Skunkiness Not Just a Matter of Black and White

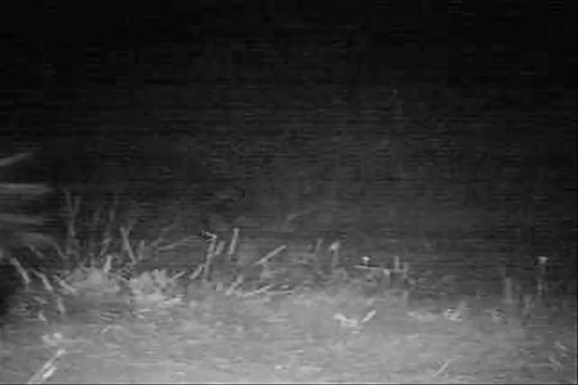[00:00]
Skunks have a powerful defence against their enemies, but how do predators know a skunk is a skunk?
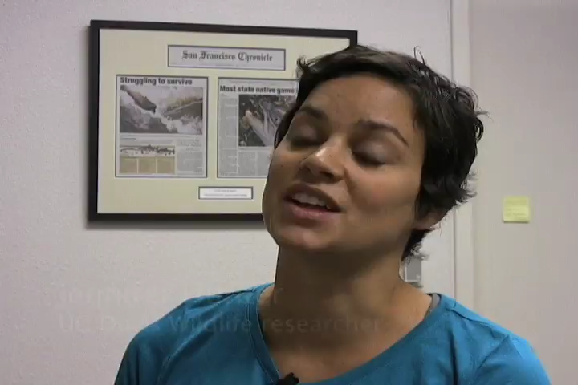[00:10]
and so we can only really assume that that colouration warns predators that skunks are dangerous or noxious in some way. Hunter made stuffed mounts of skunks and foxes.
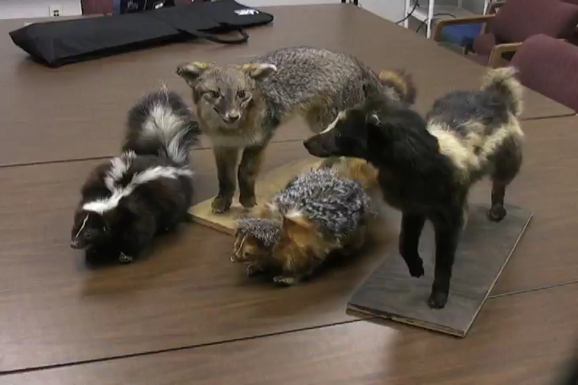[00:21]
She changed the colour of some to make fox-coloured skunks and skunk-coloured foxes. So I found that predators indeed recognise skunk colouration, and they tend to avoid animals that are skunk-coloured,
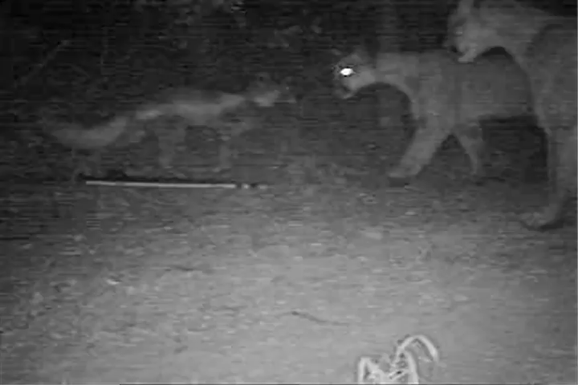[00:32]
whether they be skunk-shaped or shaped like another animal, like a grey fox. I also found that predators generalise skunk noxiousness to skunk shape, which was pretty unexpected.
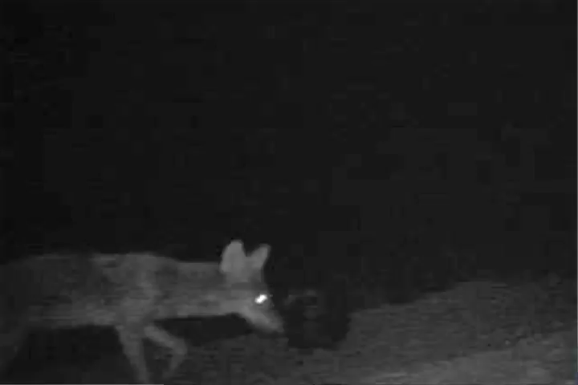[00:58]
And what I found was that in places where skunks are really common, animals avoid them altogether.
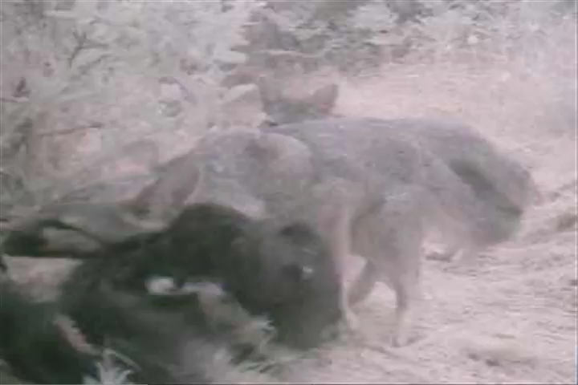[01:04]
And in places where skunks are really rare, they don't really have the same effect on the predators. Predators learn to avoid anything skunky, in shape or colour. It may be as little as one experience. The skunk spray is pretty nasty stuff.